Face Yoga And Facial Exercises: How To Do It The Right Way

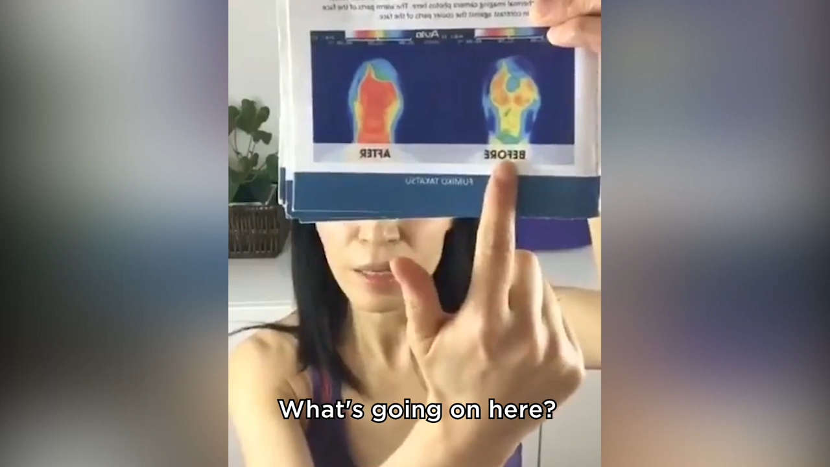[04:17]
the before photo, the blue part means it's cold, like a cold temperature.
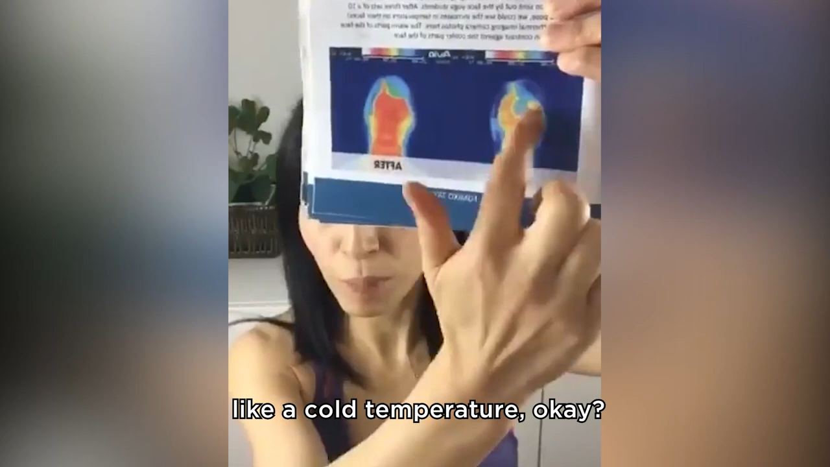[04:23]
Okay. And yellow and orange. And after face exercise, look at that face yoga method exercise.